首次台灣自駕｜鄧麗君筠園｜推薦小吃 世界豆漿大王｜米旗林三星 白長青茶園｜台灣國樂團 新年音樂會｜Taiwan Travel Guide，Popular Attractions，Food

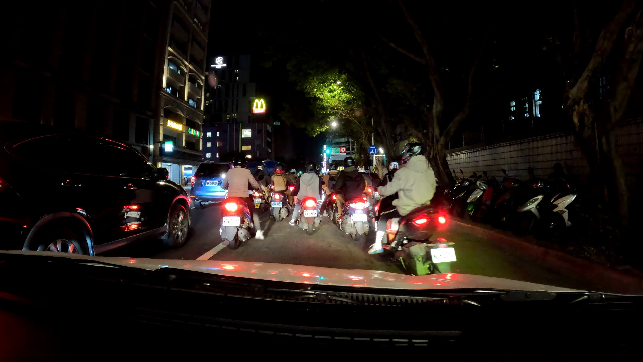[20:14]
道路上开车并不是很容易看看这些像密封一样的摩托车在你两边穿行雅萍在开车非常谨慎因为这些摩托车会一瞬间穿到你前面的
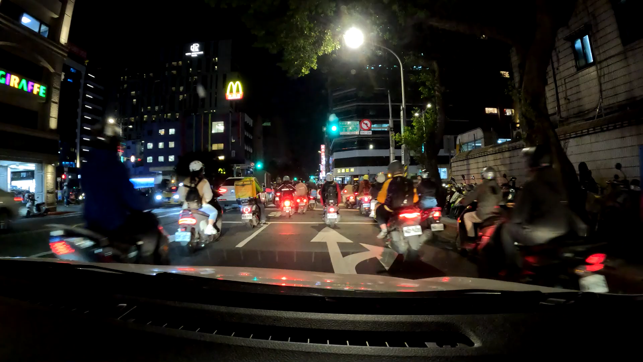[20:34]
这就是你特别要小心的